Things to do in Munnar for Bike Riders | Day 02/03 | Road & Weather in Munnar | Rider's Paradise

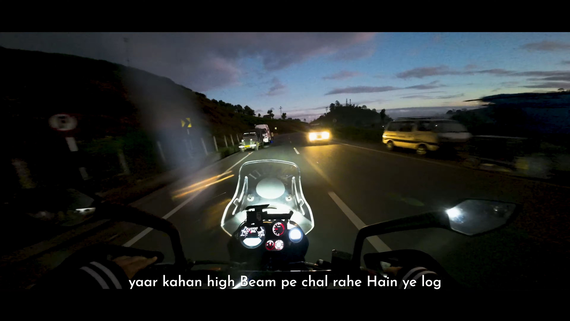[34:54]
कहाँ हाई बीम पे चल रहे हैं ये लोग. सूर्या नेल्ली. हाँ यहाँ भी हैं देखो.
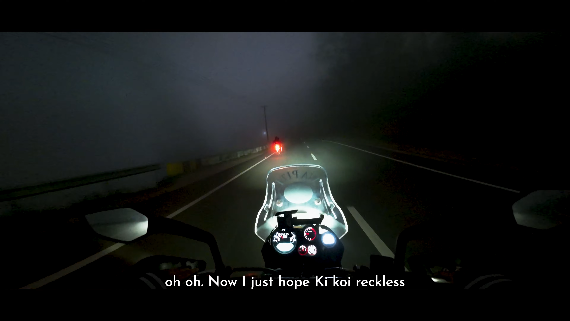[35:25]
Oh, ho, ho, ho, ho. Now, I just hope ki koi reckless driving na kar raha ho, yaar. Jab tak dikhega, bahut der ho jayegi.
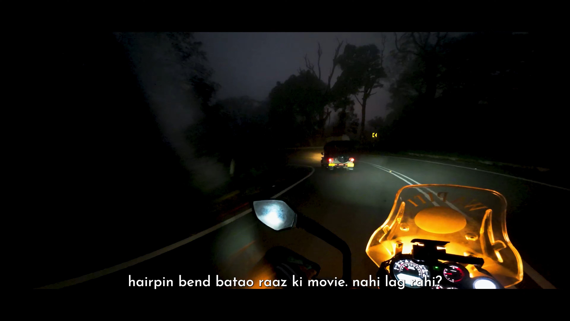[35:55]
बताओ, रास की मूवी नहीं लग रही. चारों बगल पेड़. कहाँ चल रहा है ये हाई बीम पे भाई?
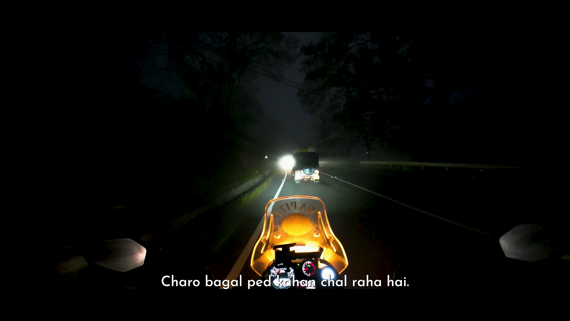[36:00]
तेरे को हाई बीम पे दिखाई भी दे रहा है, लो बीम पे चल, धीरे चल. क्यों चाहिए हाई बीम? पेशेंस ही नहीं है लोगों में. ओहो, क्रेजी. वापिती, आर यू लविंग इट?
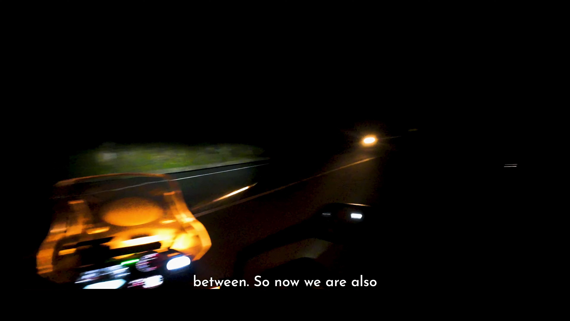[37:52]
Here we start going back to Munnar market.
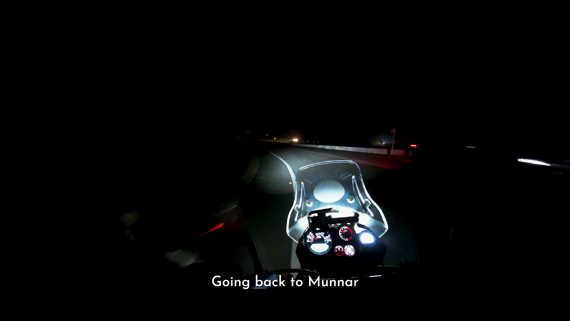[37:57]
अरे नहीं होगा खत्म, कहाँ खत्म हो जाएगा इतना सारा फॉग.
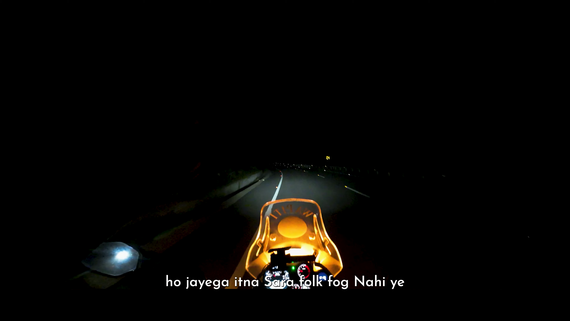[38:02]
फॉग नहीं है ये, बादल है, बादल. मेरे को मेरी परछाई दिख रही है, पता है, फॉग के बीच में से.
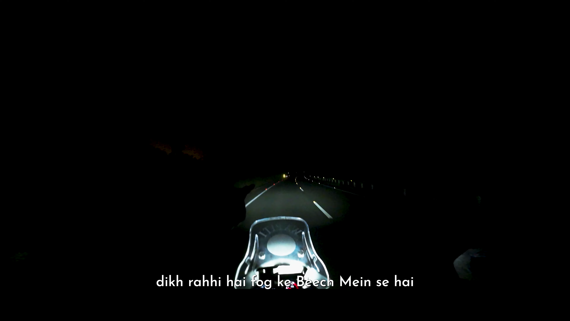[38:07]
हद है यार. हसीना जुल्फों वाली जाने जहाँ, ढूंढती है कातिल आंखें जिसका निशान.
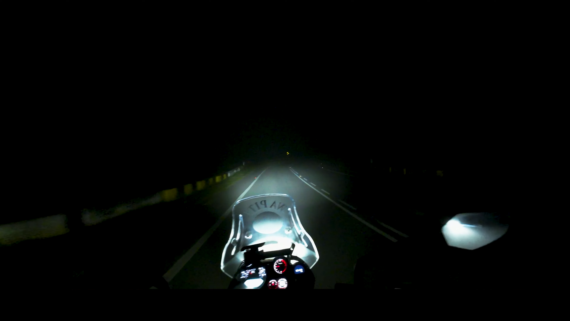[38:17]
बाप रे, ये क्या है, इतना ऐसे लाइट का वो बना हुआ है, देखो. हाँ, जहाँ जहाँ मेरी लाइट का वो जा रहा है. हाथी यहाँ से भी तो आ सकते हैं ना, उनको भी तो नहीं दिखाई दे रहा होगा ना, कहाँ जाना है.
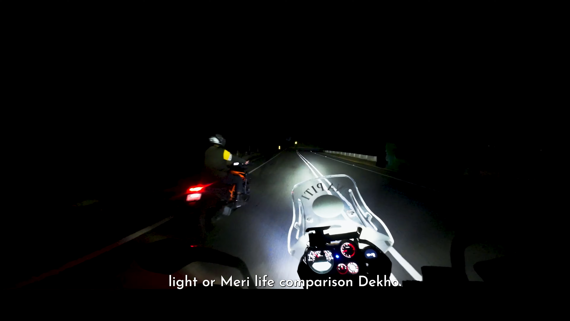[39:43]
Car hai ye, meri car. That's the amount of light that I have. Itni light chahiye aapko agar aap raat mein bilkul hi andheri wali jagah mein travel karte ho ya rehte ho to.
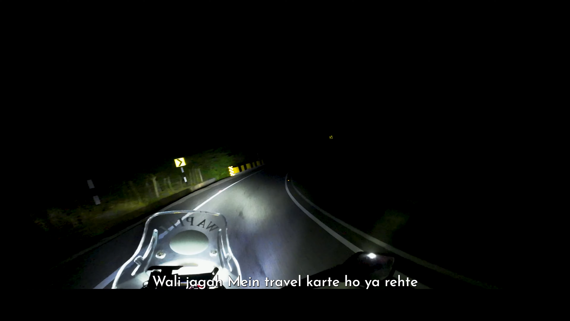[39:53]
But wo bhi tab, you have to make sure whenever there's a vehicle approaching from the front you have to switch it off, otherwise it's completely unbearable for the front, I mean the rider coming from the front. and it can lead to a mishap, an accident.
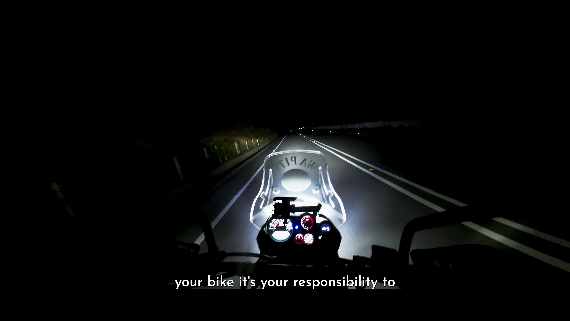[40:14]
it's your responsibility to make sure that you switch it off every time you see a rider coming from the front, and also get back to the low beam, not the high beam. Now, some idiots are there, I wouldn't judge them, but yeah.
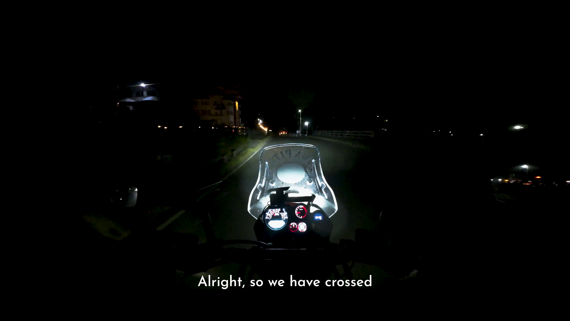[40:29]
Alright, so we have crossed the Munnar city area,
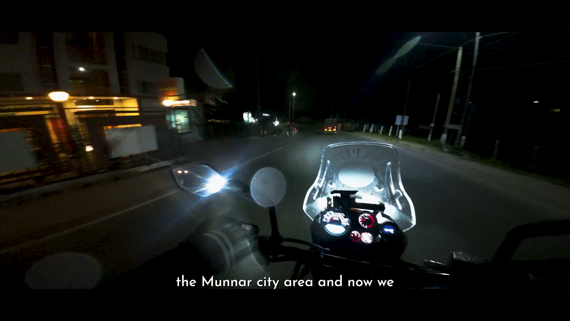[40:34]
and now we are heading back to the Flamingo Resort where we are staying.
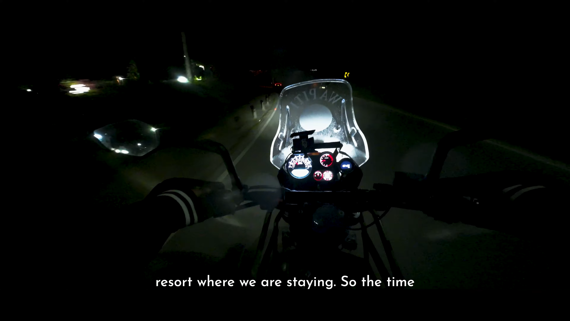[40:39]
So the time is 7:37 p.m.
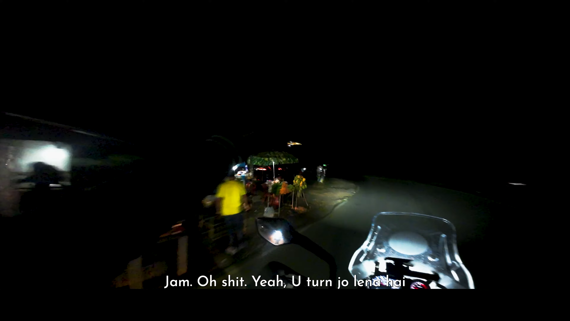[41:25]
Oh shit, ye U-turn jo lena hai sabko. So anyways, not much battery is left, so I'm gonna end the day today here itself.